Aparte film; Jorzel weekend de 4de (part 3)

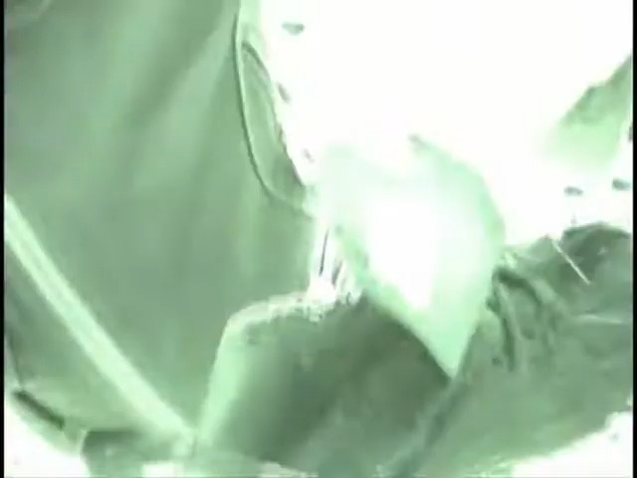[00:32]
ik moet hem ook aandoen kijk wat er in zit kijk het kijk het er zit nog een plas in